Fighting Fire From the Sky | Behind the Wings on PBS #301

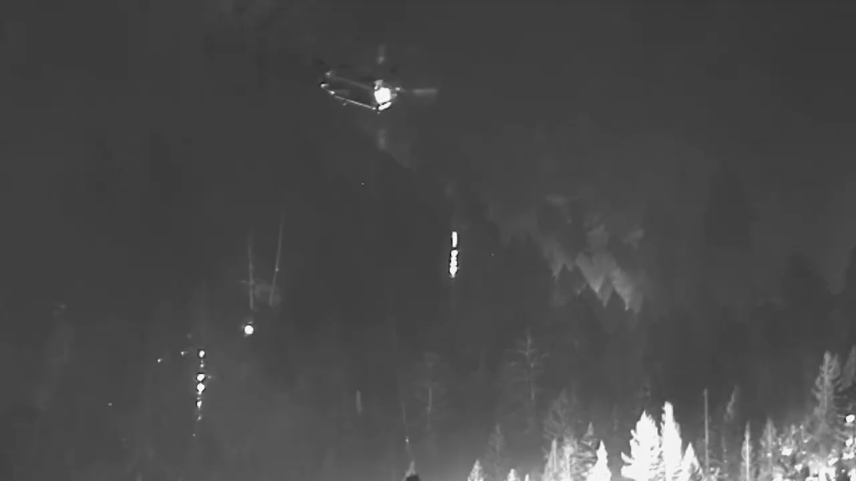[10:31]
That was unheard of when I started 12 years ago.
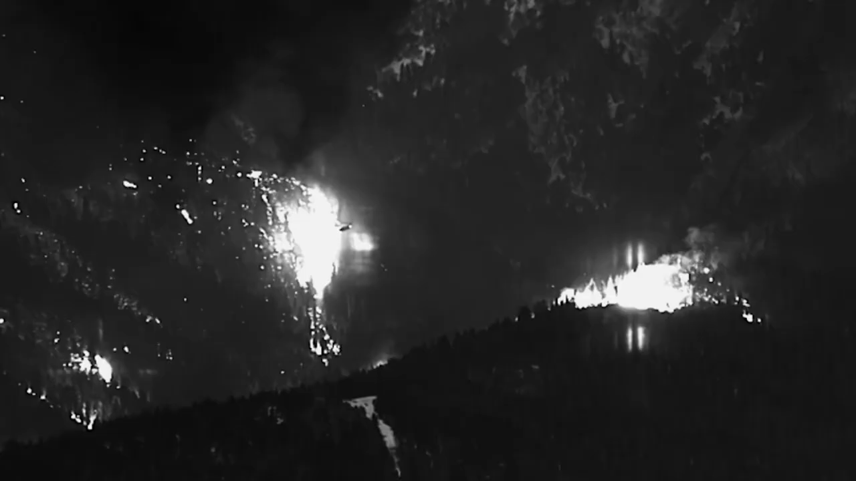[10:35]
So throughout my career fires have definitely been gaining in complexity and size
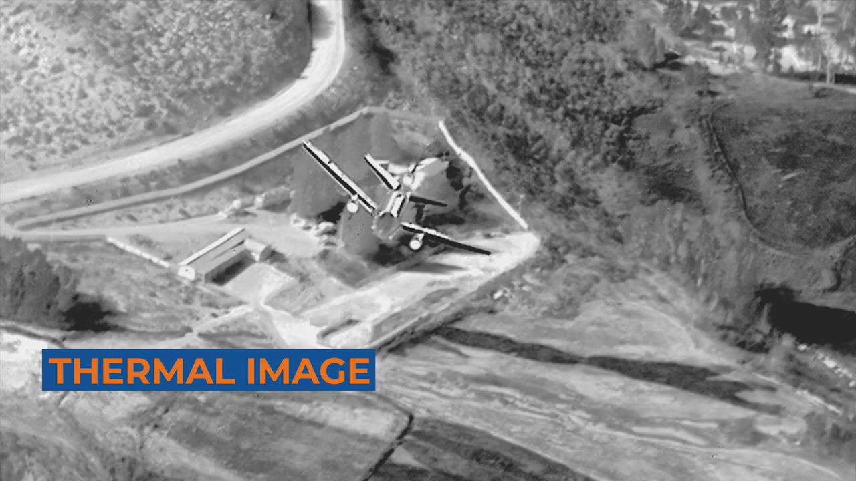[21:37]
We can then apply a color scheme to these temperature readings to visualize hotter and colder parts of the image. We use infrared cameras for firefighting in many ways.
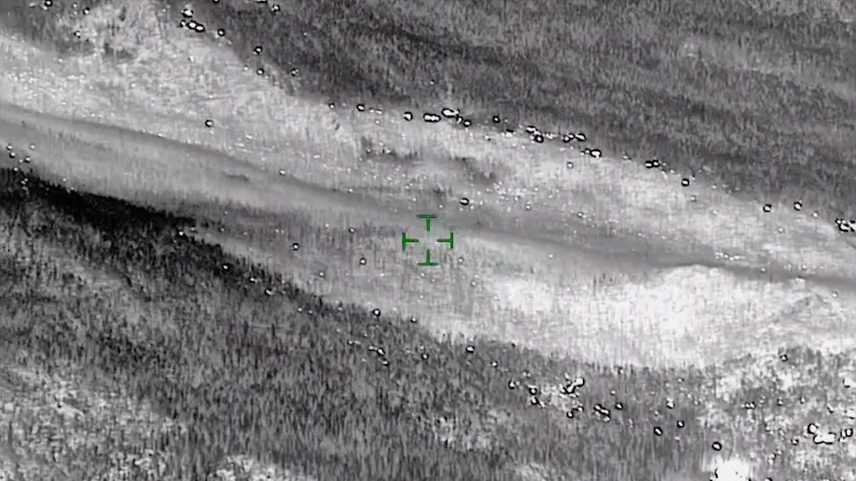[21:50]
We can monitor rising temperature spots to detect where a fire might start before it ignites.
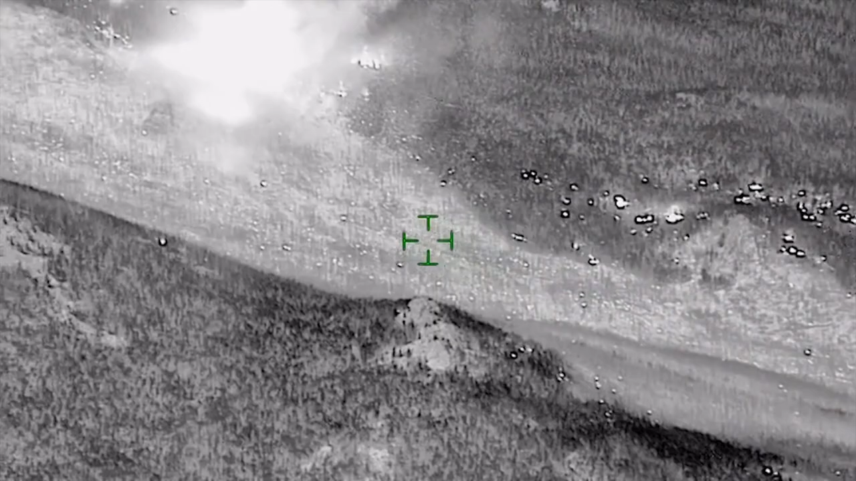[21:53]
We can also take temperature readings of a fire that is already
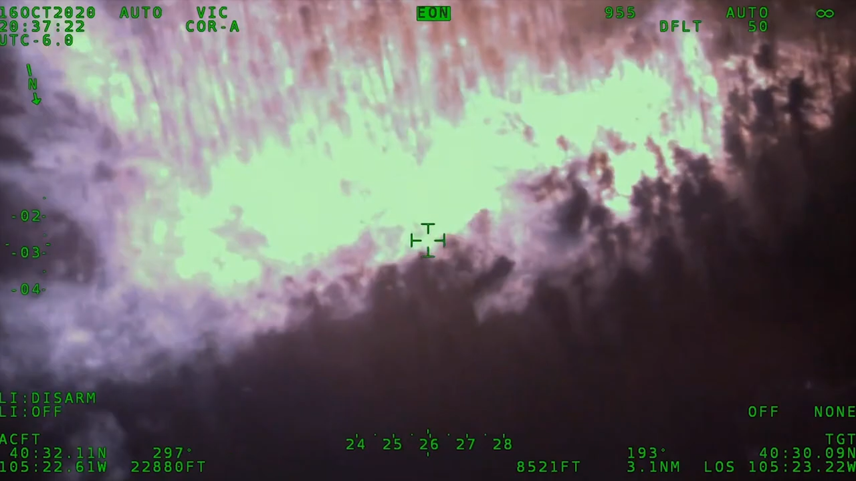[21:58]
burning to help firefighters make informed decisions about where to target their firefighting activities.
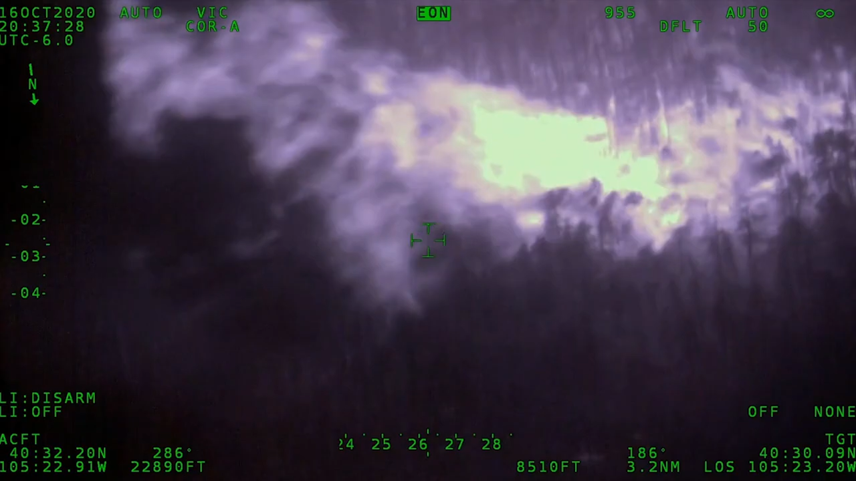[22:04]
Infrared cameras have changed the way we detect and fight fires because they allow us to monitor the fire even with a thick smoke cover that limits our ability to see the flames with our own eyes.
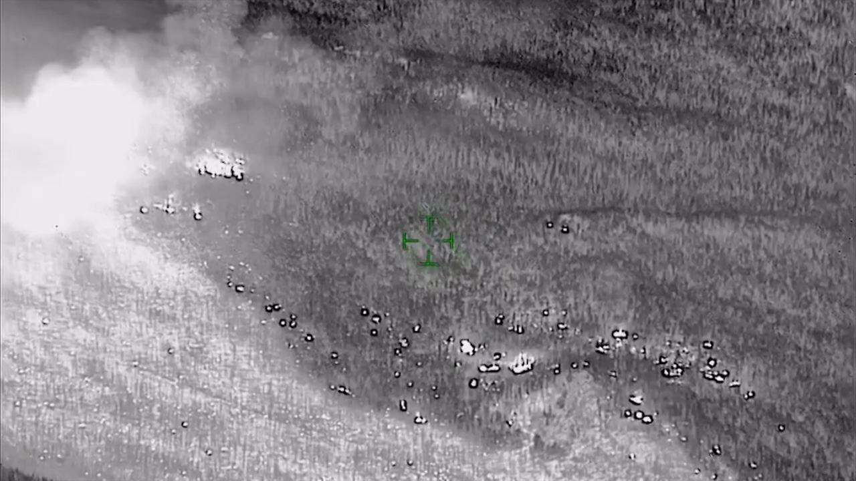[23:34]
We could see where the heat or spots were with the infrared.
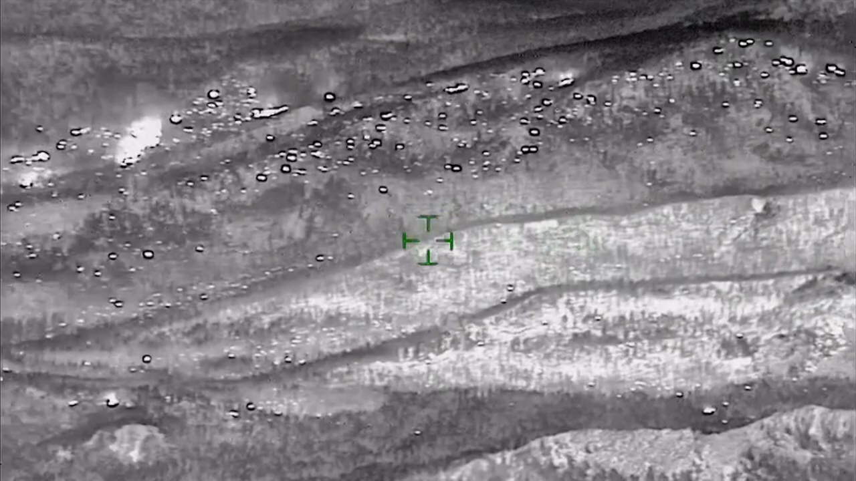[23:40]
It was a Hotshot crew member who was our ground contact.
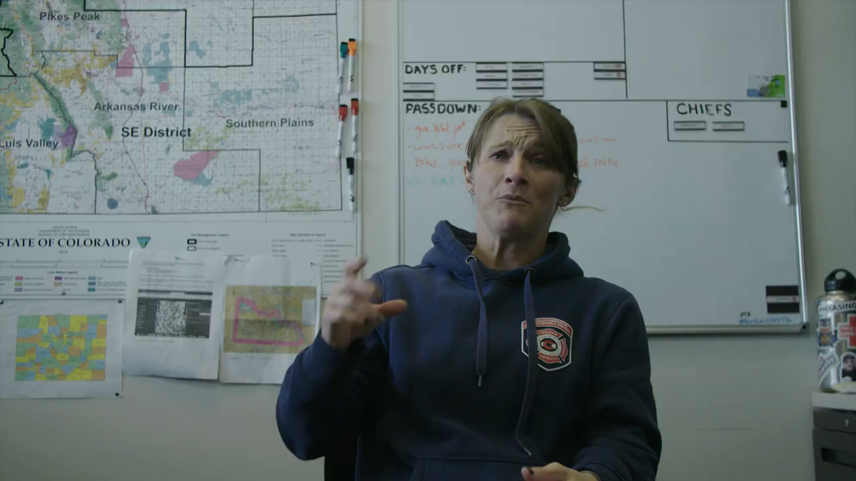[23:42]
We told them it's right along, you know, this berm area.
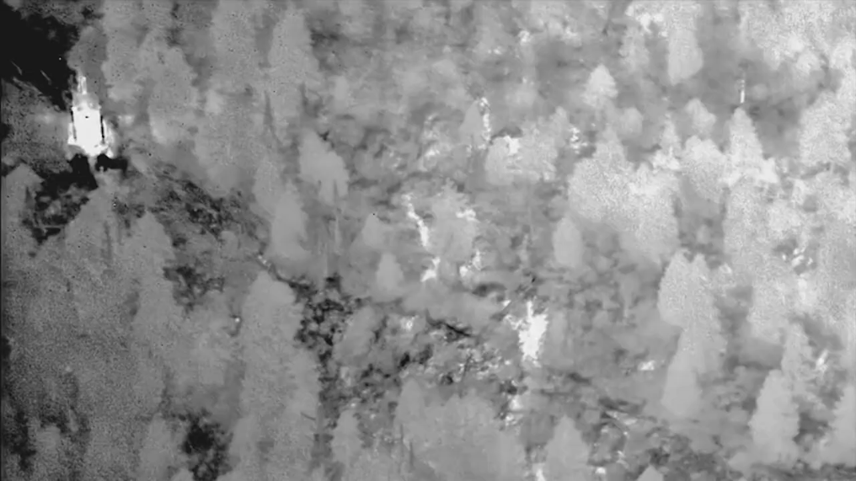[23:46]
We think we see like a dozer right here on this edge part. So lat long plus just a description of where it was.
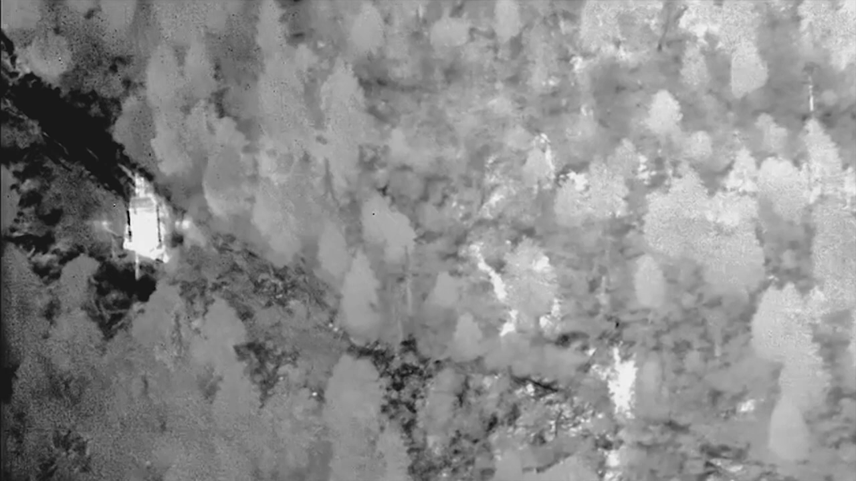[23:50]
So he takes up on his quad, goes over to wherever it is.